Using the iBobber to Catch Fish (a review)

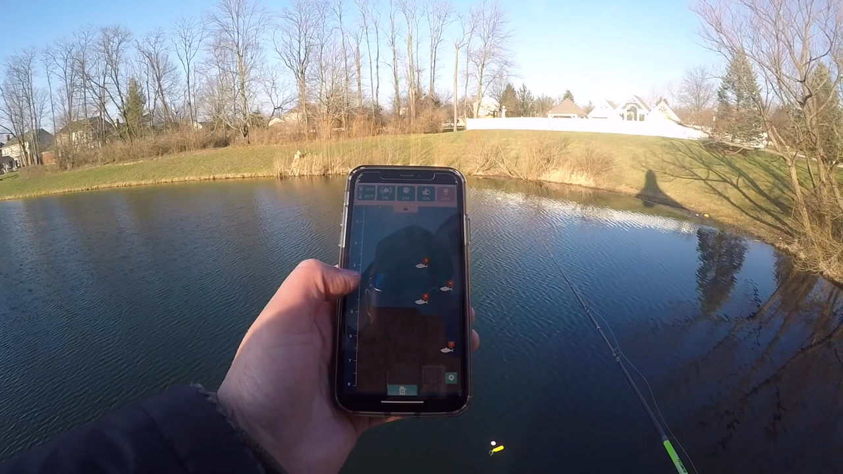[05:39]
All right, it says I got fish under.
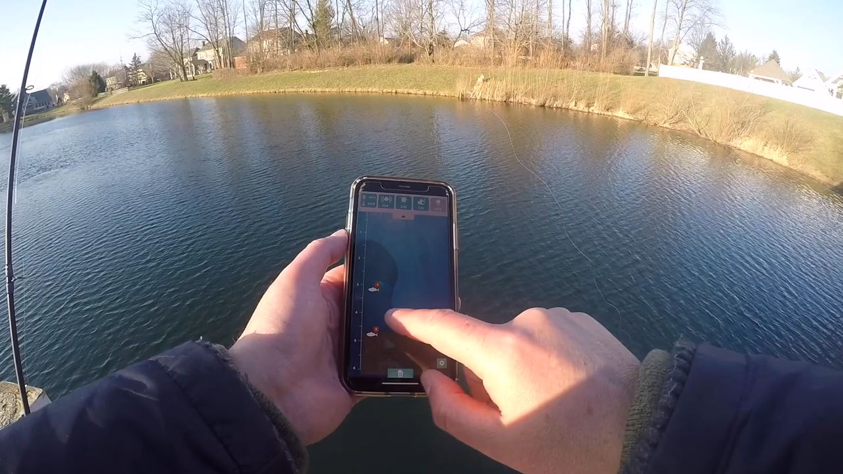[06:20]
One 4 or 5 feet, one at 3 feet. They're smaller fish. Another cool thing it does is shows up on my watch there.